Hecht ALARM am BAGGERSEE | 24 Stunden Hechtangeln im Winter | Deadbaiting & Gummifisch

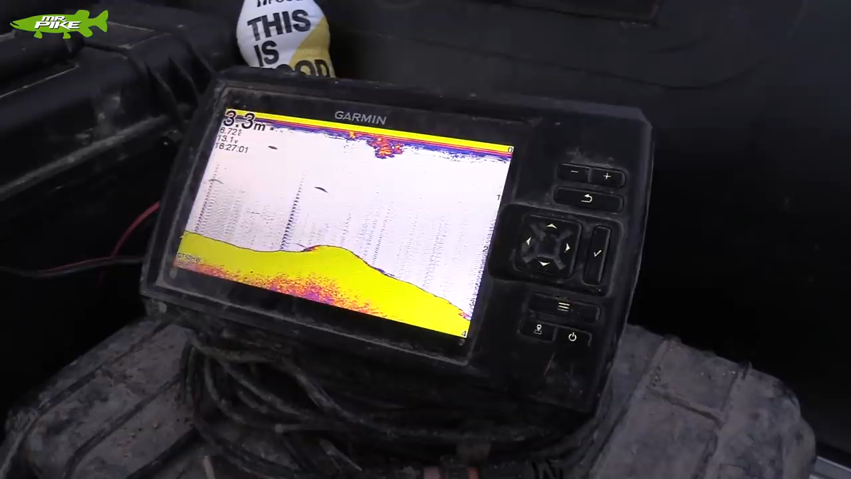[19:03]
On screen: depth 3.3 m
Hier fällt jetzt schön die Kante ab auf knapp 4 Meter und in diesen Kantenaufstieg werden wir unseren ersten Deadbait, unsere erste Montage reinlegen.